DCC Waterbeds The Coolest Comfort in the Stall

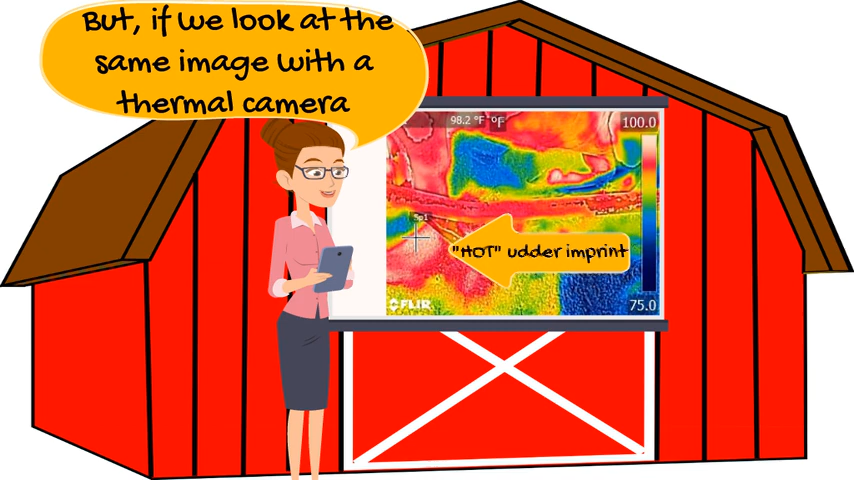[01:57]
On screen: spot 98.2°F
The heat is concentrated right where the cow's udder was.
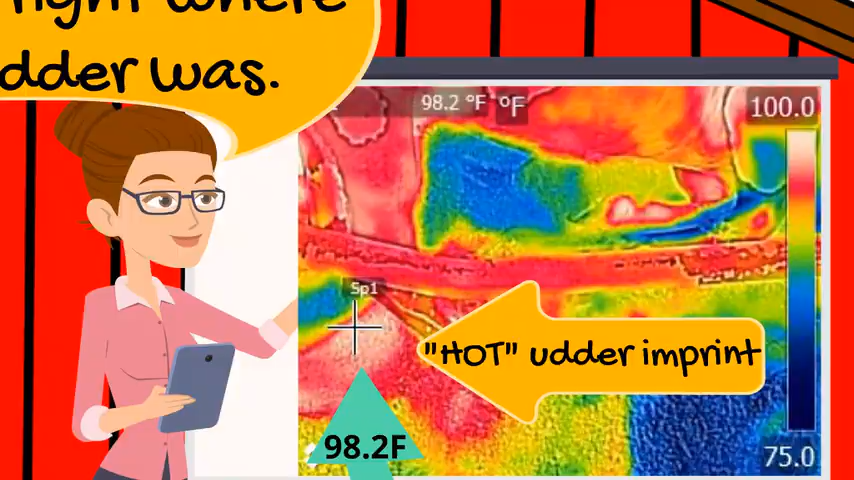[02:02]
On screen: spot 98.2°F
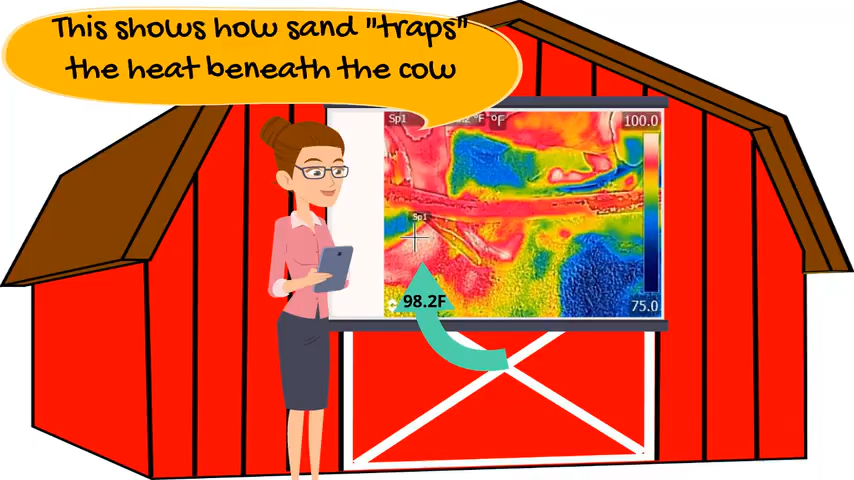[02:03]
You see how the sand traps the heat beneath the cow? That spot is almost as hot as she is. That sand isn't doing anything to help cool her. Now, let's talk about mattresses.
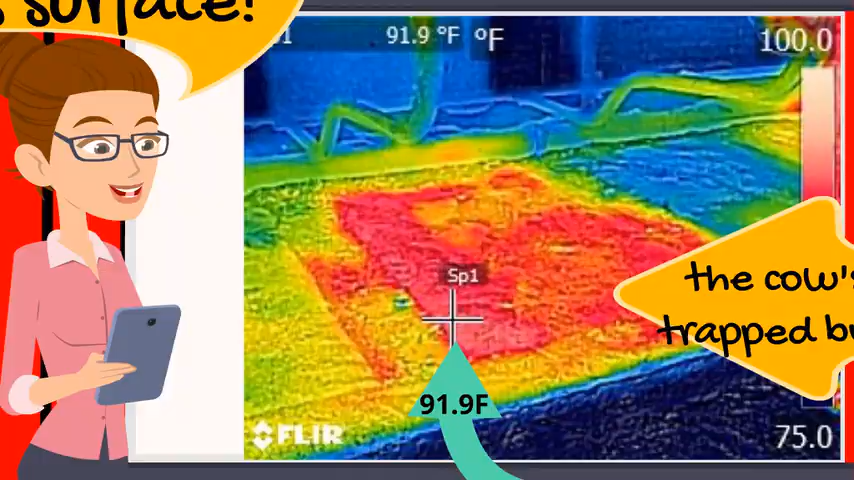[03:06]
On screen: spot 91.9°F
Hotter still are composted manure solids.
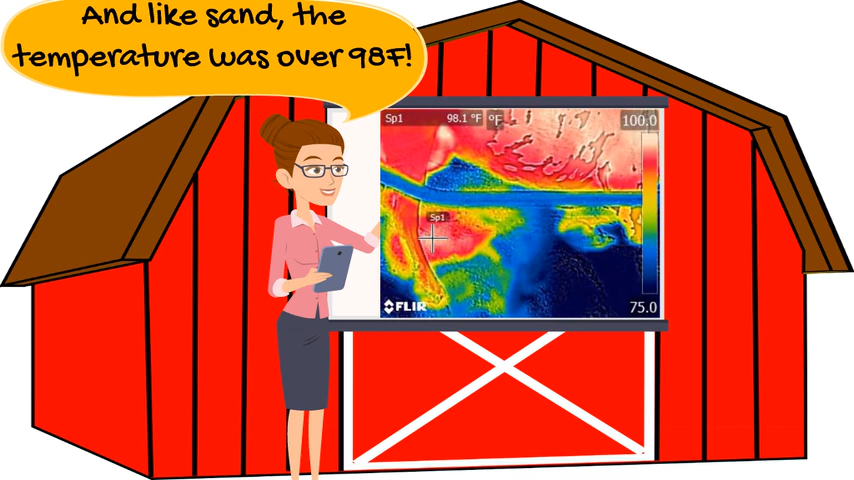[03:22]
On screen: spot 98.1°F
Like we saw in the hot sand stall, these manure solids are over 98 degrees. Here's another look.
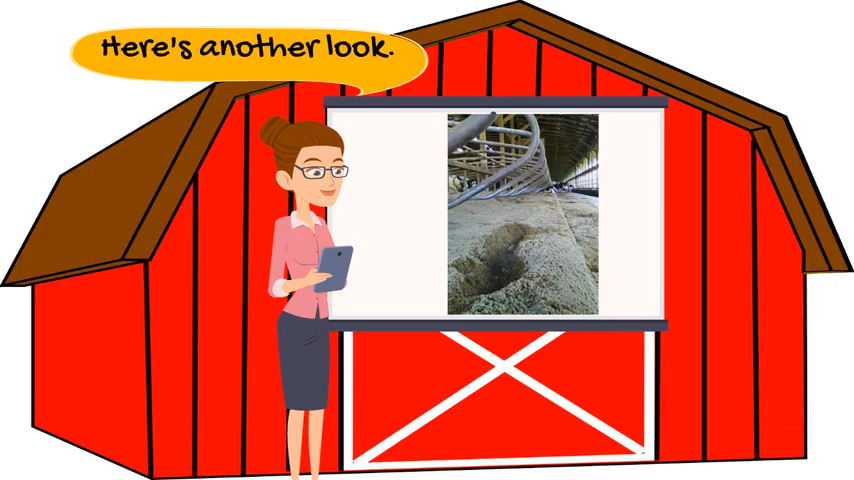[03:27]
We dug a heel into this freshly filled and groomed manure solid stall.
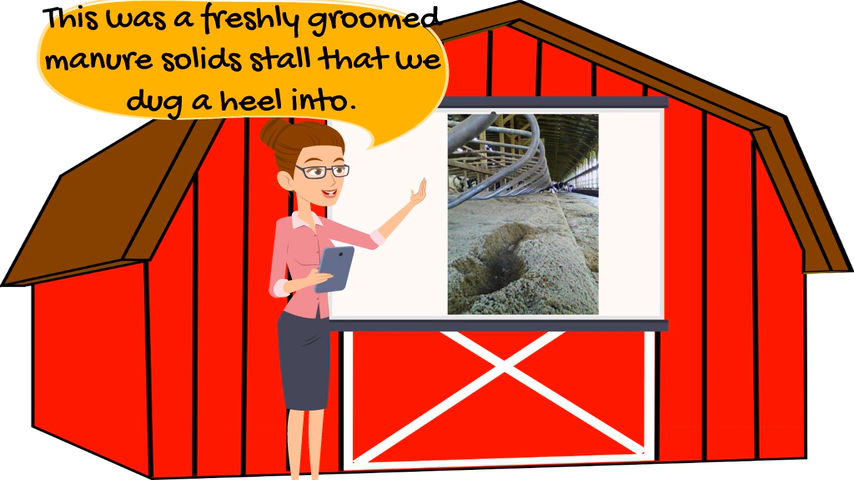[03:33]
With the thermal camera, it looks like this. It's nearly 100 degrees right below the surface.
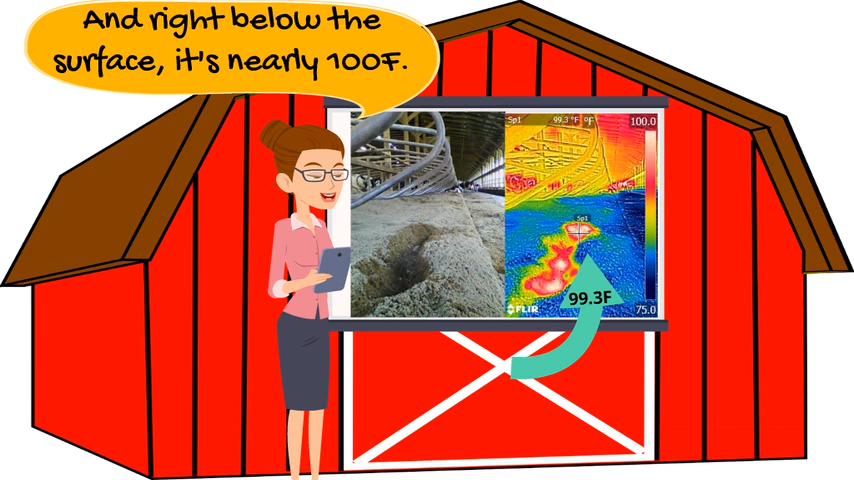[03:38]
On screen: spot 99.3°F
That's almost as hot as the cow.
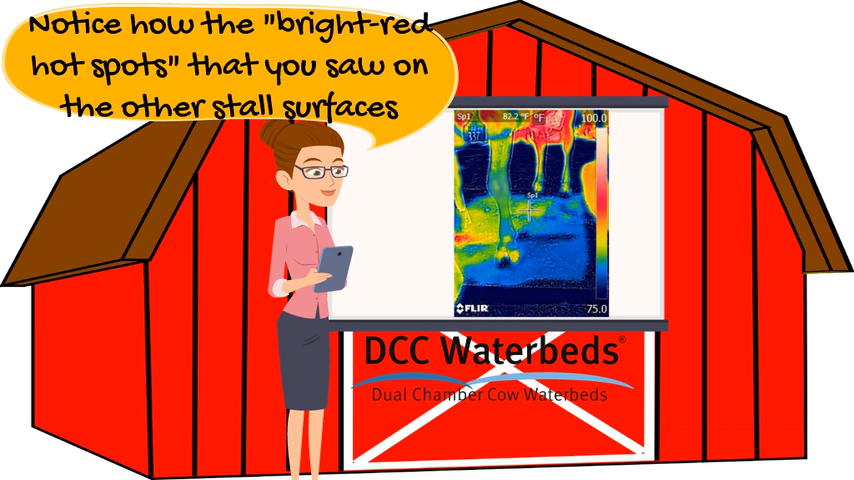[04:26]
On screen: spot 82.2°F
Notice how the bright red hot spots that you saw on the other stall surfaces are instead cooler yellows and oranges on the DCC water bed.
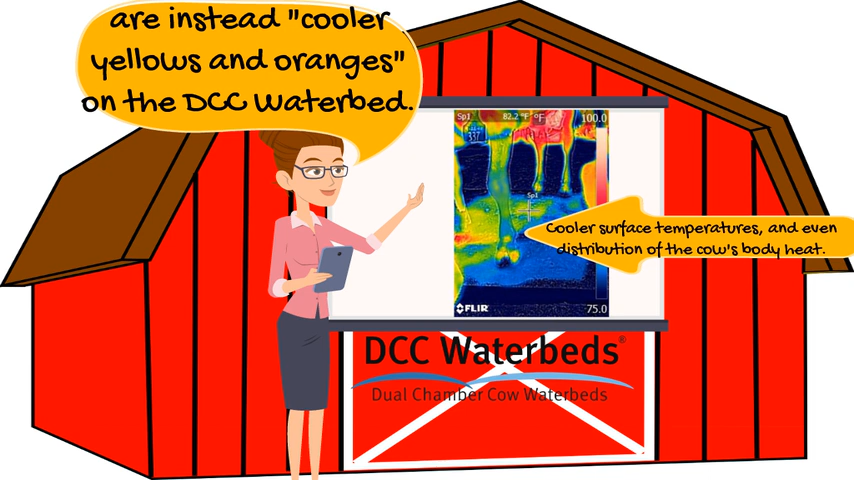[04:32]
On screen: spot 82.2°F
And that cooler surface means heat is transferred away from the cow.
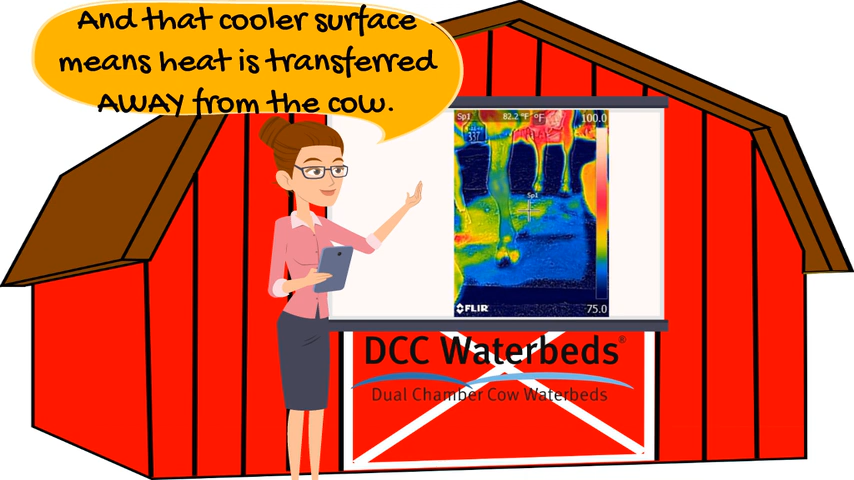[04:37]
And when combined with other cooling systems, DCC water beds can help lessen the impact of heat stress.